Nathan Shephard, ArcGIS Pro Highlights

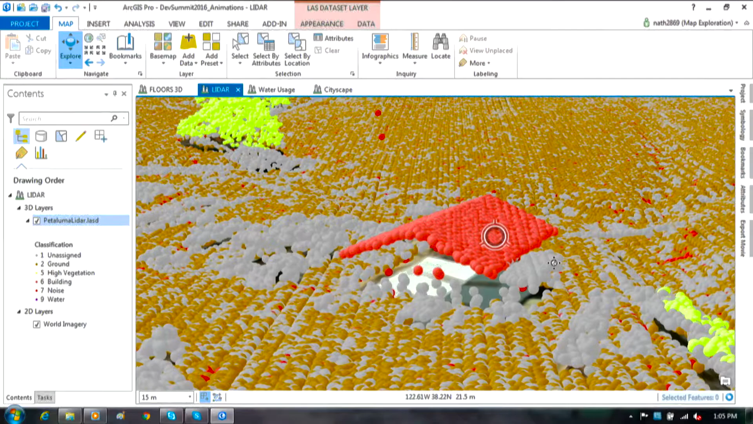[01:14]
So the red is buildings, brown is the ground, and we can see it in different ways.
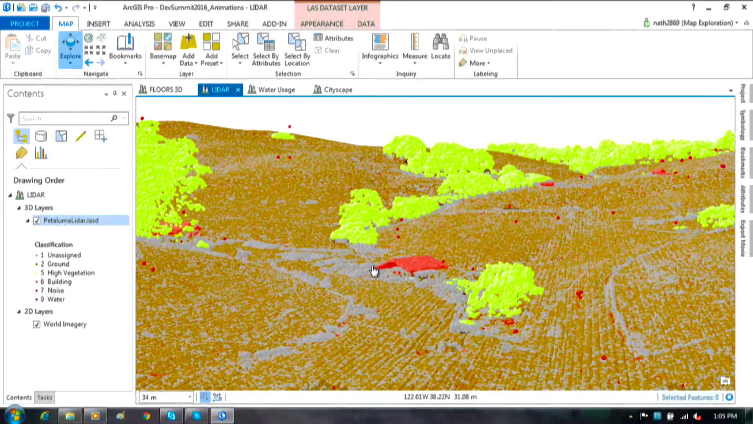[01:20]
So this is just one way to look at your LiDAR. You can say, you know what, I want to see if that displayed in different way.
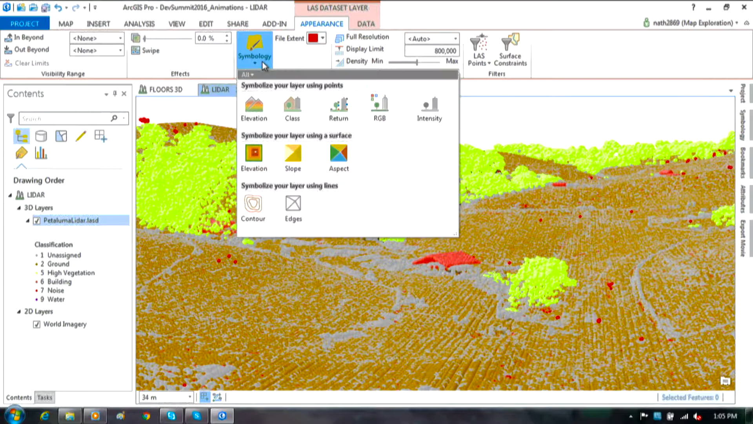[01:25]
I want to see that maybe done with intensity.
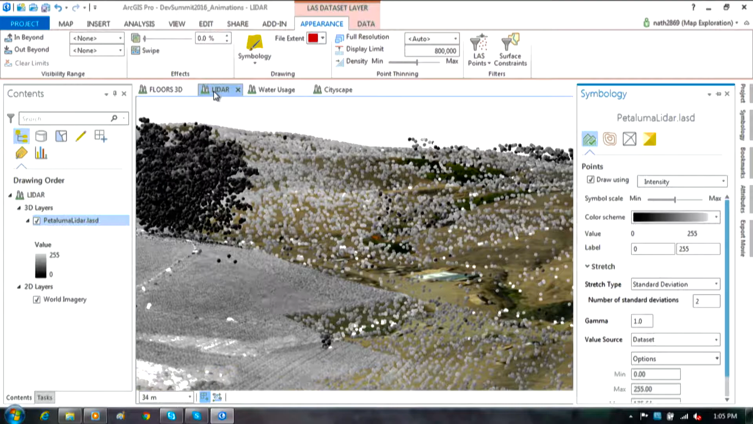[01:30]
So intensity is just, you know, how big a hit the LiDAR point have when it hit the ground.
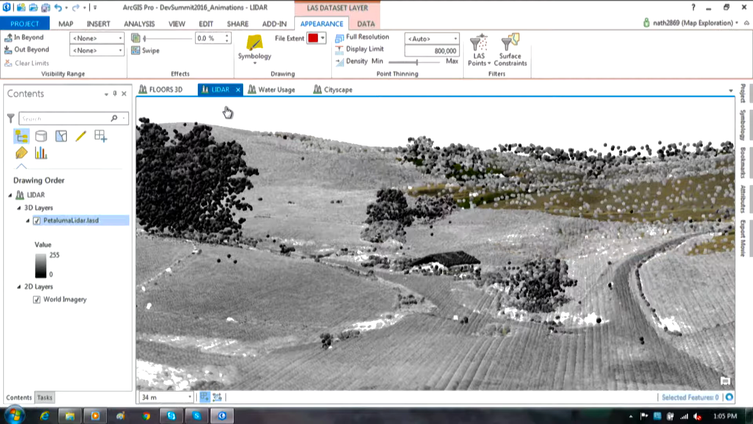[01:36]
And I kind of end up with this interesting visual effect, looks like a black and white photo. And all I did was change the symbology of those same points.
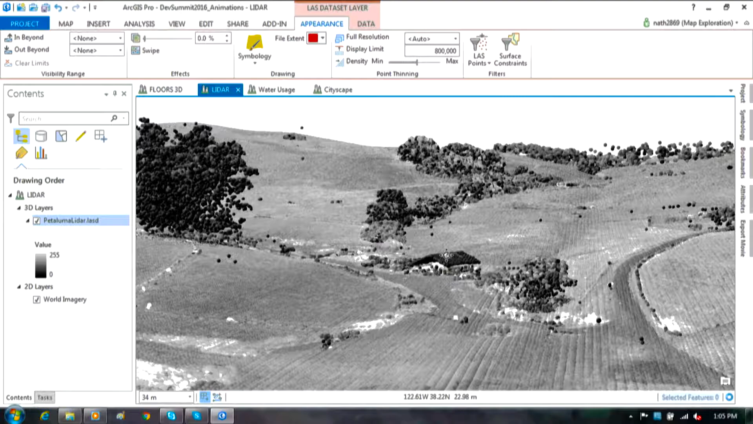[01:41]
So now we've got this kind of like black and white photo appearance for our LiDAR. And some LiDAR also has like RGB,
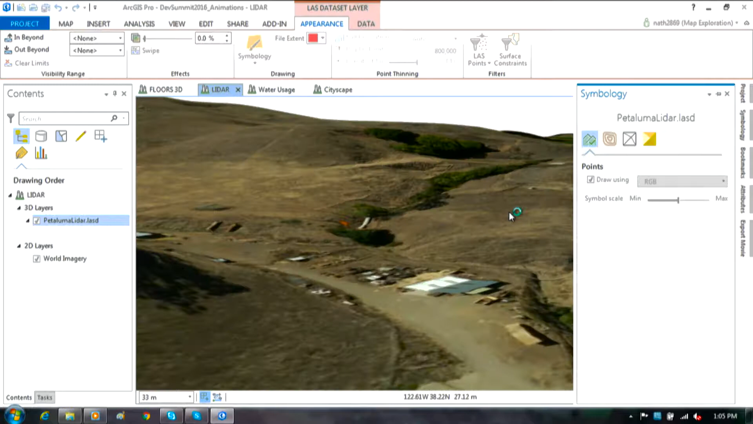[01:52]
red, green, blue, the actual color that it hit. It captures that as well. So you can say, I know I want to see it like this. And now you get this sort of impressionist art appearance where you've got this,
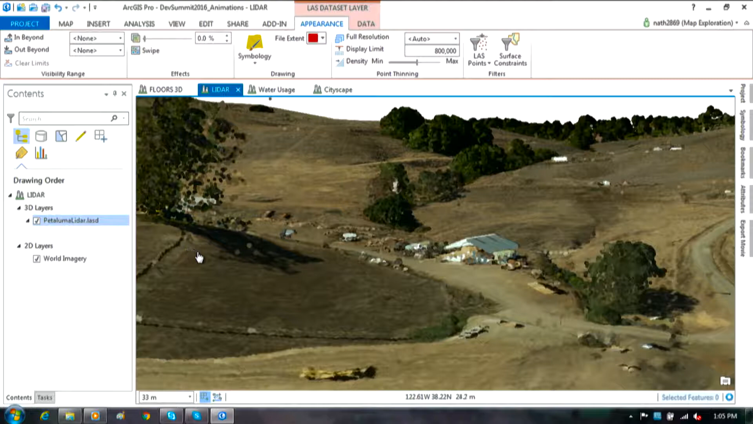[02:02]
you know, the trees kind of have this really cool painted splotch look to them. And you sort of visualize them and cruise around. So it looks interesting.
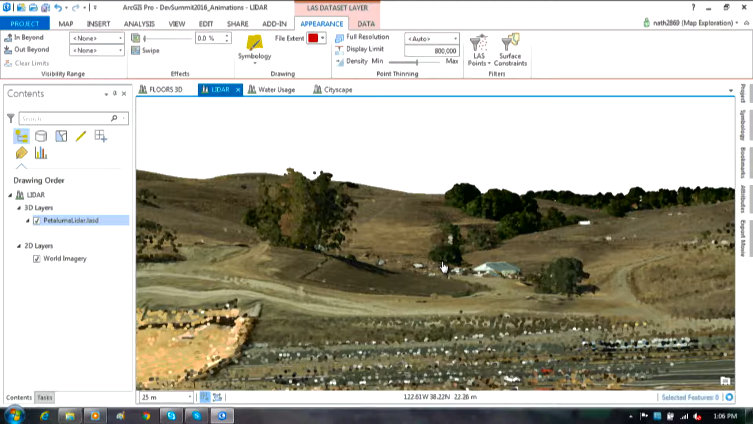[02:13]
You know, LiDAR looks cool. It's fun, but it's more interesting when you do something with it.
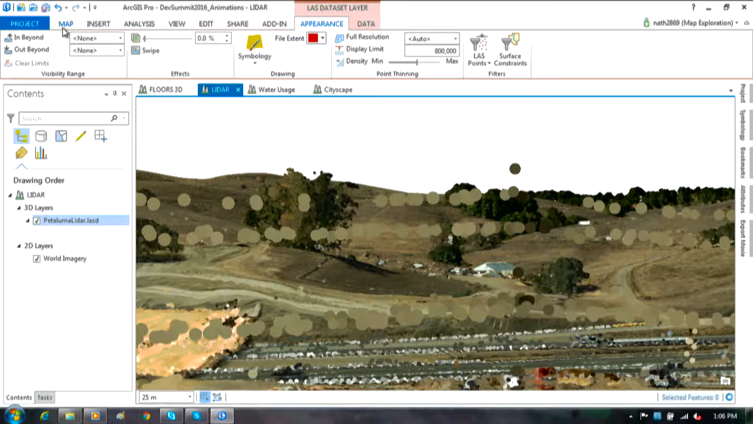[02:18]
So we'll, we'll come down and do some, go to some bookmarks.
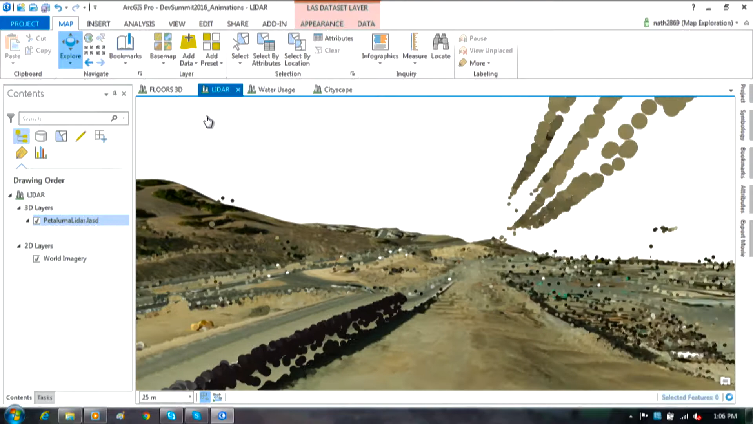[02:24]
So power lines. So LiDAR can capture power lines. So if you have to move some stuff around, you need to know, you know, can I get a big truck through here or a big crane, if you have light off the area,
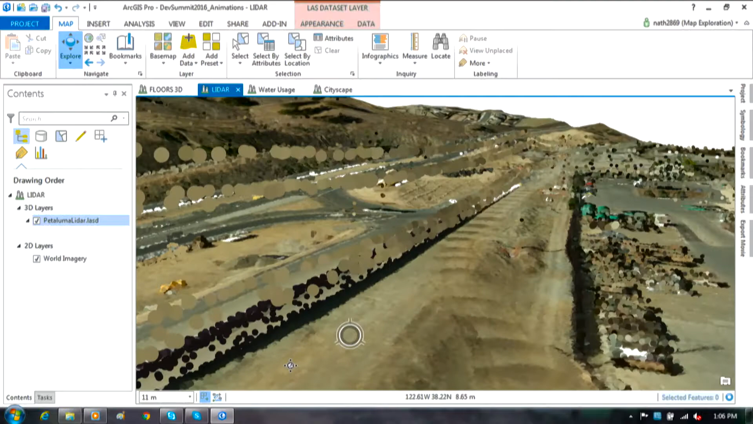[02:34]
it'll tell you exactly where those, those power lines are. And you say, you know what, I can't get underneath that, or around it.
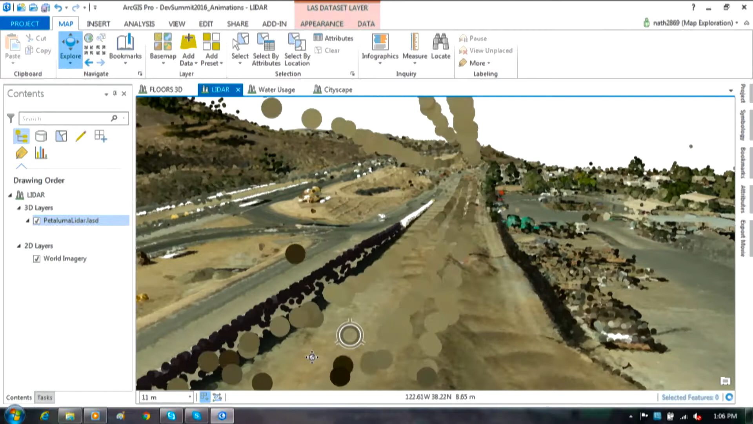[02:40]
And now I know something. And all I did was just turn on a layer, just visually see it. It's kind of cool.
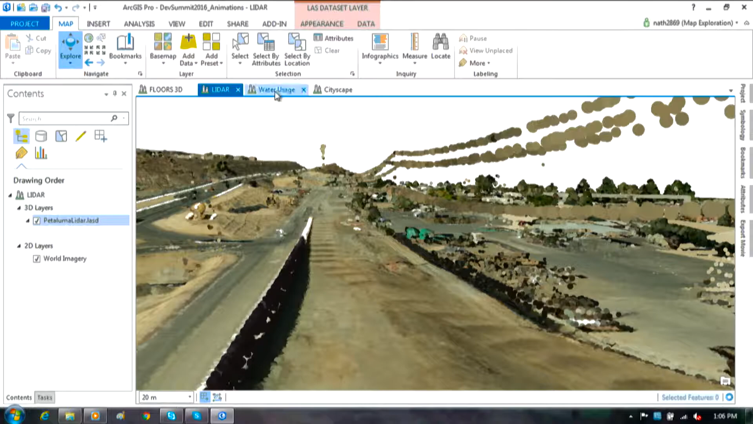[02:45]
And you can do other kind of analytics with it too.
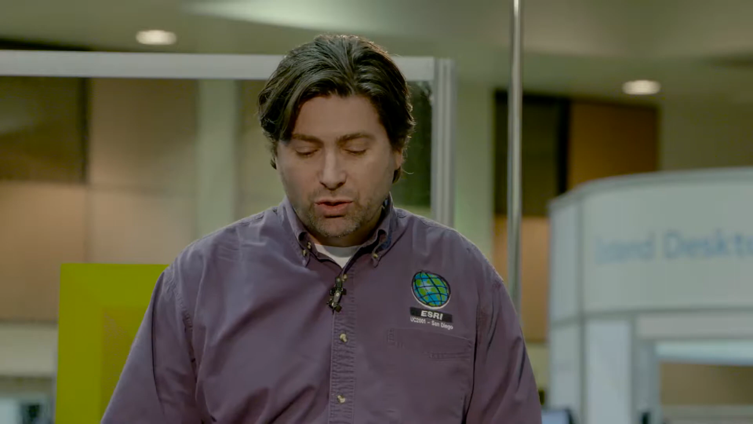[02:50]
There's tools that select them if they're near those power, power lines, you can find the, the trees that are growing into the power lines.
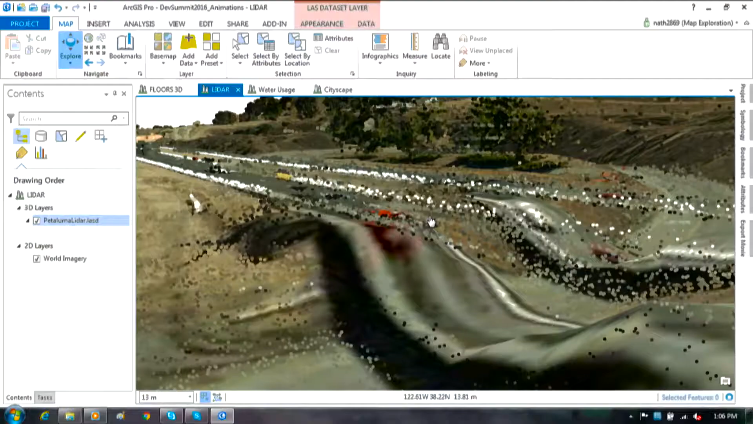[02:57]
Also, you can just interactively measure stuff.
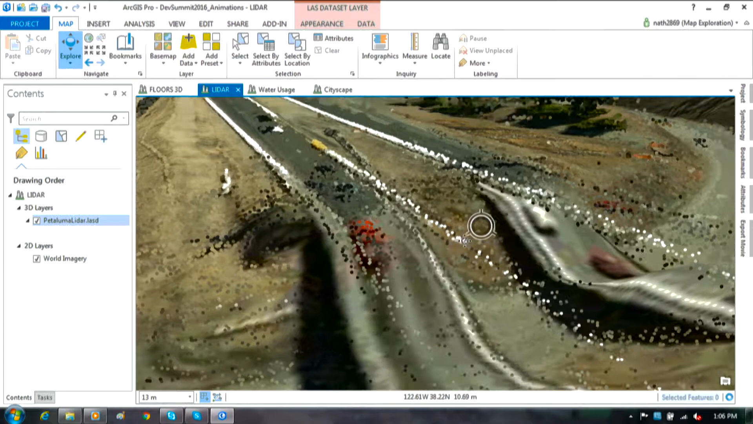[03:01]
So got all these coming in now, these points streaming in several million points are in this data set. So now we can sort of see there's a bridge here. That's kind of cool.
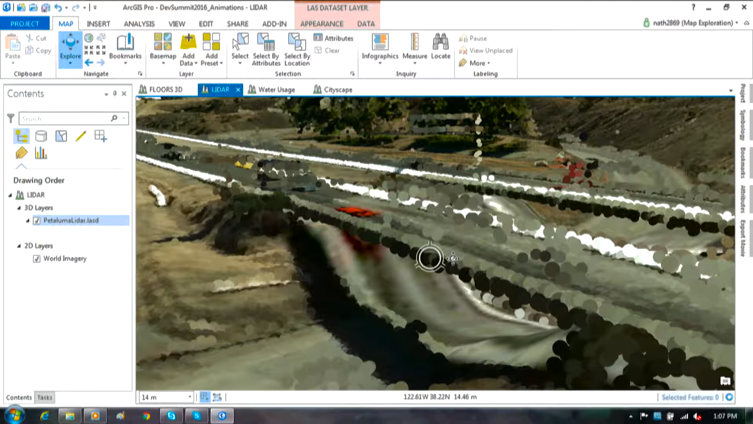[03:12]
So we see the bridge in 3d. So I've just got a base map and a LiDAR and I can sort of now I get to understand the landscape a lot better. And I can do stuff like, you know what, I'm going to measure tool.
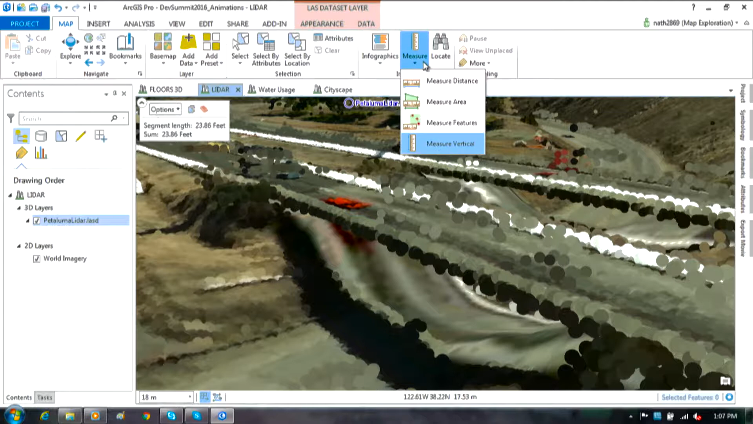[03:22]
And we'll measure the height, vertical height, just click down here on the ground, come up, and you can sort of see when the feedback starts to feed through those.
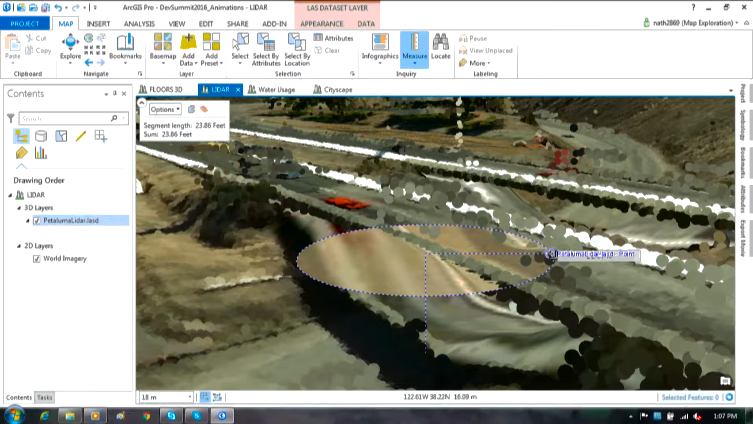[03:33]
So now I can get the right idea of the height. So it tells me my height up here, 23 feet.